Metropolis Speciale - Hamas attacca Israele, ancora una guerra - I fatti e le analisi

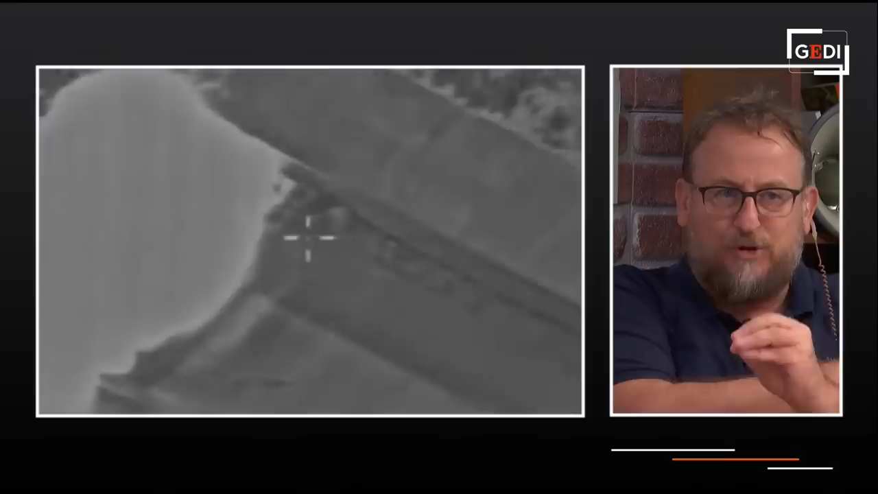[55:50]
perché i razzi sono molto veloci, però quando gli ordigni lanciati sono salve di centinaia contemporaneamente,
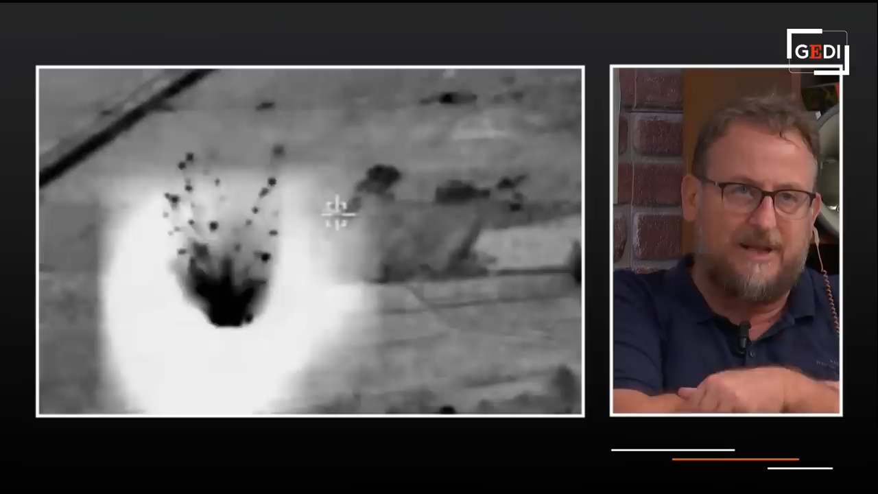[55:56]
anche le batterie di difesa fanno fatica. Queste che invece vediamo sono immagini di droni, di
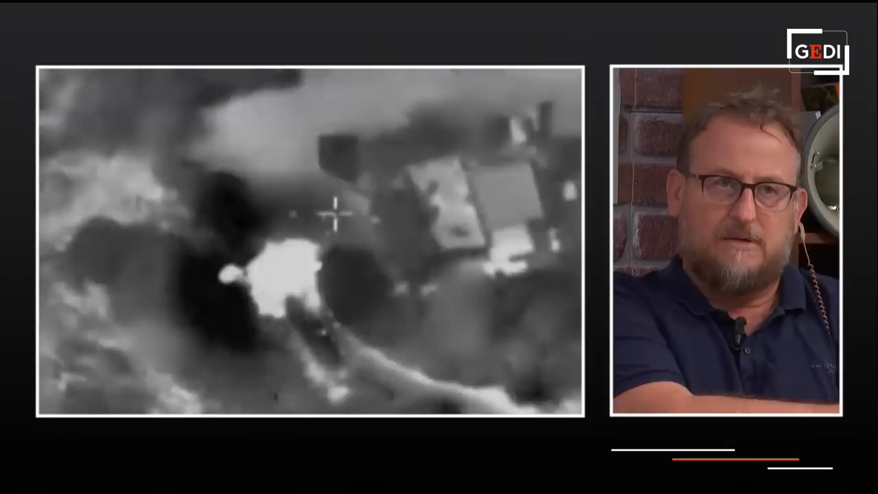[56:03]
bombardamento da droni, diciamo, abbastanza basici, credo che siano i droni iraniani, più sofisticati ovviamente di quelli che probabilmente Penso che siano droni commerciali questi di Hamas, cioè oggi Hamas ha usato dei droni nell'attacco che sono come quelli che usano gli ucraini,